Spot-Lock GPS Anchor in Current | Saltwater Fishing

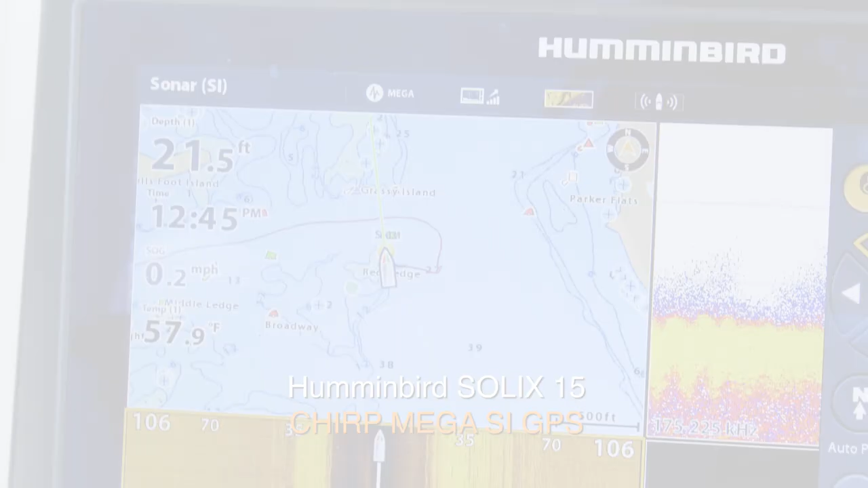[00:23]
On screen: depth 21.5 ft, water 57.9°F, speed 0.2 mph
What I'm going to do by deploying the Minn Kota unit and engaging Spot Lock,
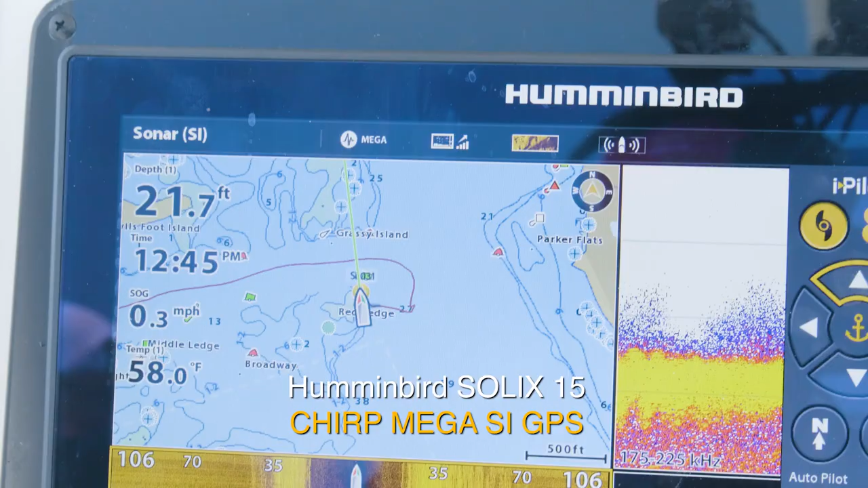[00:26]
On screen: depth 21.7 ft, water 58.0°F, speed 0.3 mph
I'm going to move up on a rock. There's a pile of rocks here.
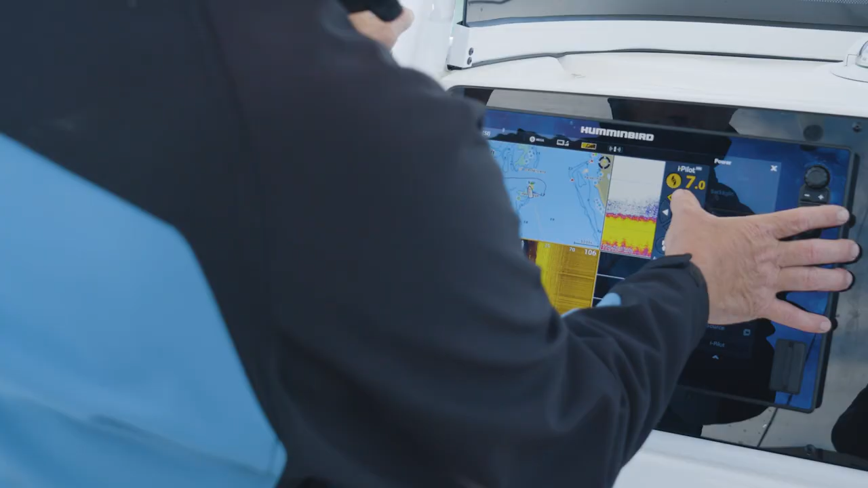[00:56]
So I'm going to go ahead and give us one more click.
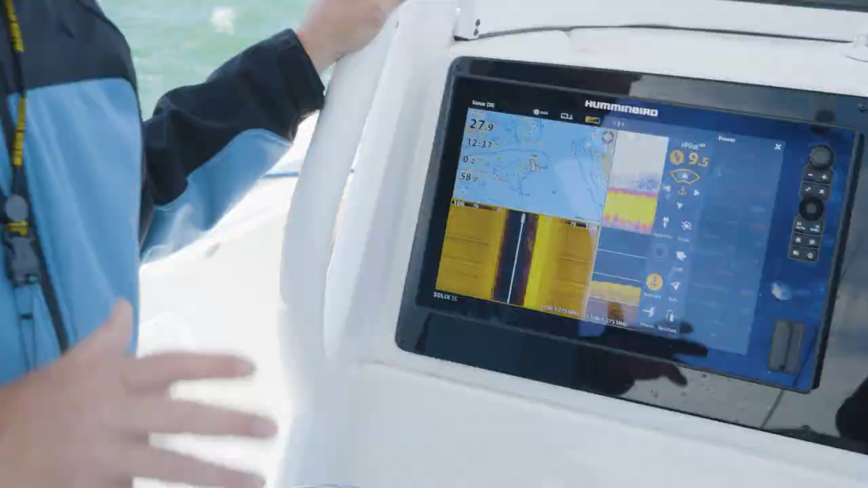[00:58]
I'm in four plus knot current. And I'm holding with a wind that's probably blowing 15 with gusts to 20 knots.
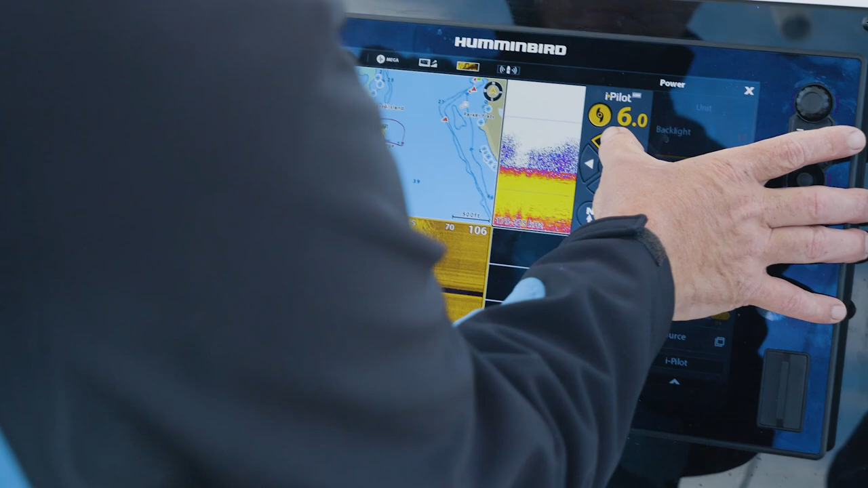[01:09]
Jimmy, one more click on this jog, and you're going to start casting over these rocks and see if we can't pick something up.